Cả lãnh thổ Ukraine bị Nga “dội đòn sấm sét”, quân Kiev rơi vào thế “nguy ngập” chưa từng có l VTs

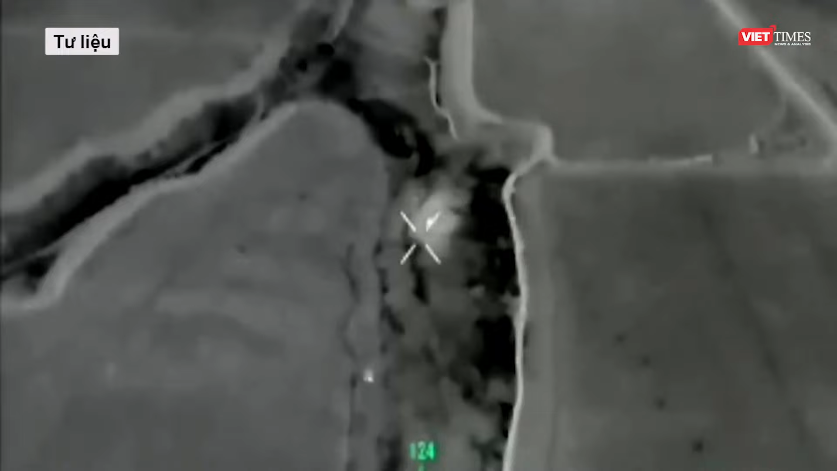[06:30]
UAV Nga cũng ghi hình hàng loạt thiết giáp và khí tải Ukraine bị phá hủy, cùng cột khói đen khổng lồ bốc lên từ các đám cháy tại bãi đỗ.